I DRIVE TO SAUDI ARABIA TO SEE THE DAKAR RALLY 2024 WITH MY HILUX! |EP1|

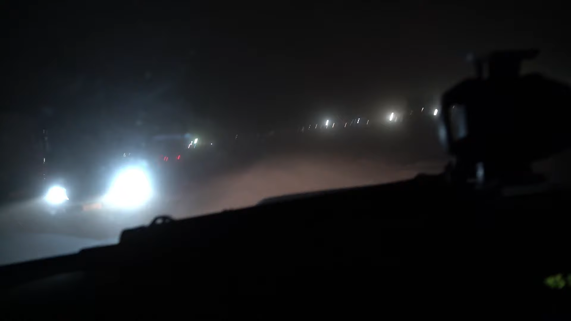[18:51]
I don't see. It is dangerous. Voilà. Now it's busy. Oh putain. The helicopters.